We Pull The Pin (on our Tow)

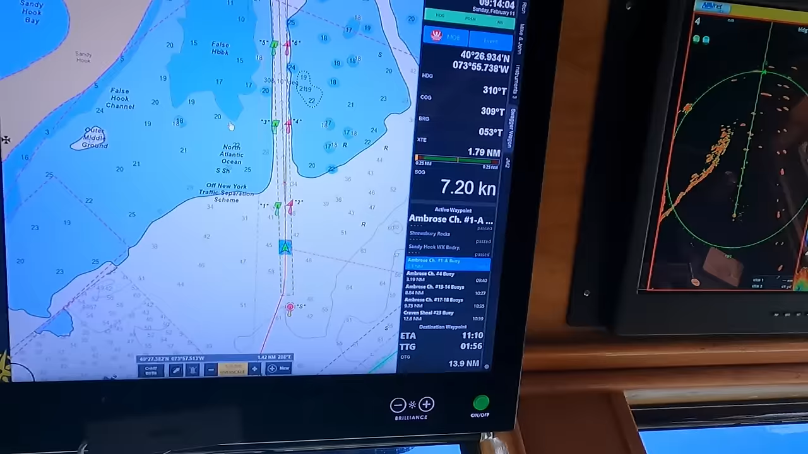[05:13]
At least that's the hope. See the radar over there.
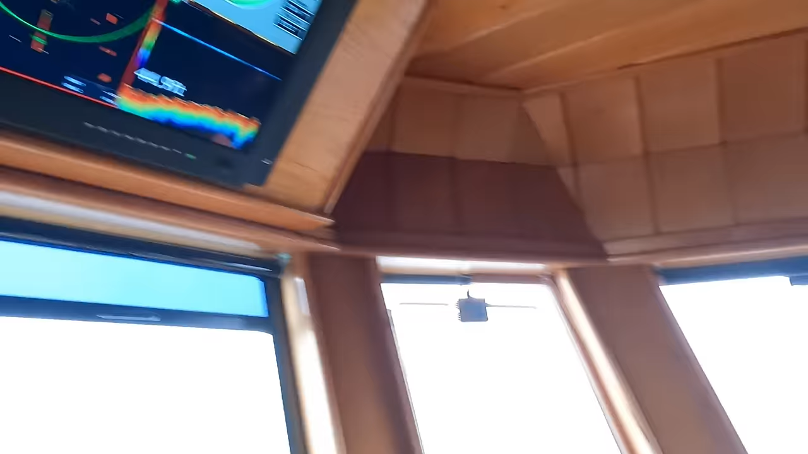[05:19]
Ship coming out of Ambrose. Tug and barge going in.
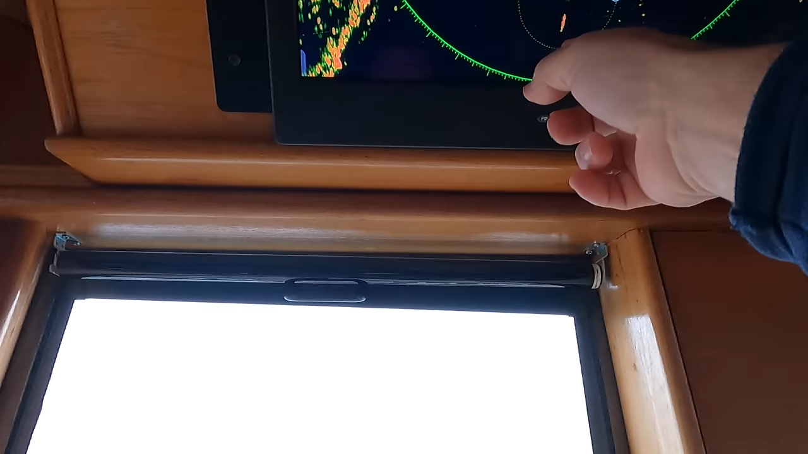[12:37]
Here's the barge, and if the wind was blowing, luckily the wind's blowing right at us, so the barge's off a little bit, but if it's falling off, we can see the back of the radar return and the buoy to see if we're going to fit through.
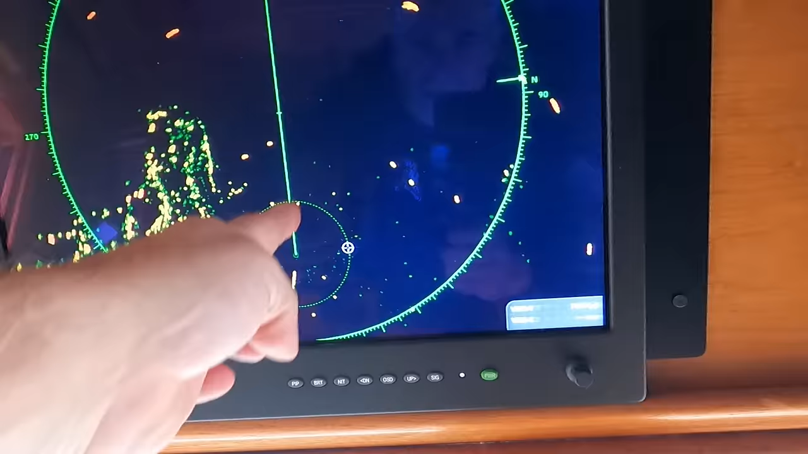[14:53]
I'm going to keep going up like this. This is the direction that I'm headed like this, but I want to want to get up there and have that barge fall in behind us.